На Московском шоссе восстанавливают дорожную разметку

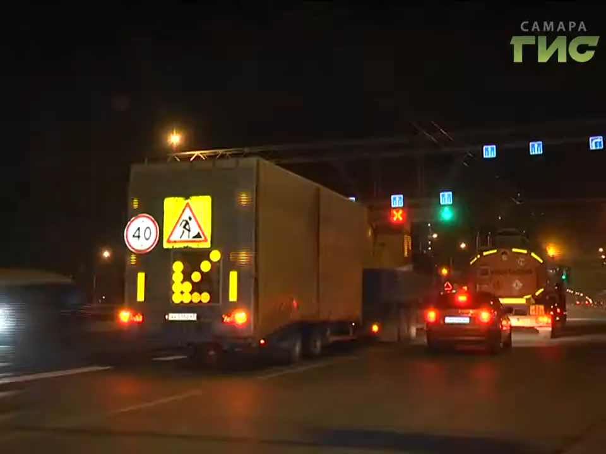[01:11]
Кроме того, разметочные машины работают, как правило, ночью, чтобы свести до минимума неудобства автолюбителям.